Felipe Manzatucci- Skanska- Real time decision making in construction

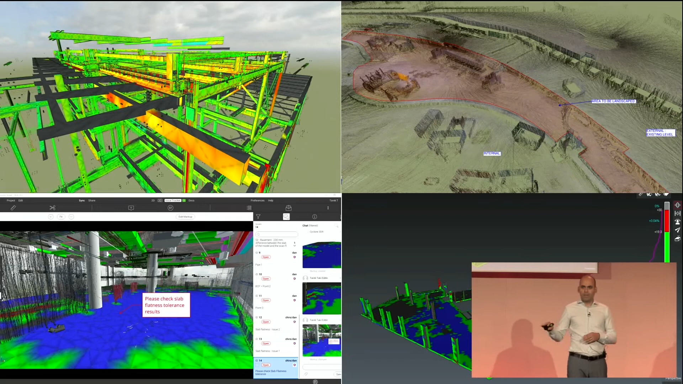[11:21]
Is it with intolerance? Have we excavated all the cubic meters that we said we're going to excavate? Can we see the flatness of the slab? Is anyone going to come back and challenge us for, you know, the fact that it's deviation? And we can even track progress by checking, you know, a laser scan against something that's been built physically.